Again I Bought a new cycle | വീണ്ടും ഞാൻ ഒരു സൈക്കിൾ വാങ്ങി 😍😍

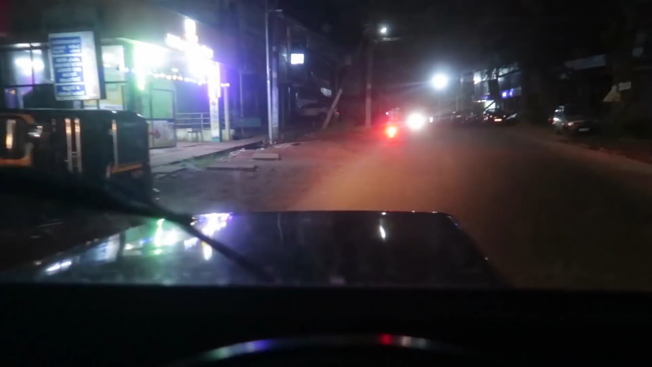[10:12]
എൻ്റെ ഫ്രണ്ട് ഇതാ വണ്ടി മുമ്പിൽ ഓടിച്ചു പോകുന്നത്.
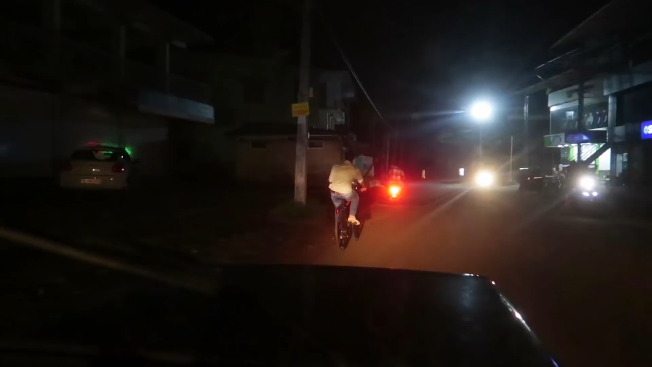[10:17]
അങ്ങനെ ഫൈനലി നമ്മുടെ ഒരു മൗണ്ടൈൻ ടൈപ്പ് സൈക്കിൾ സ്വന്തമാക്കി.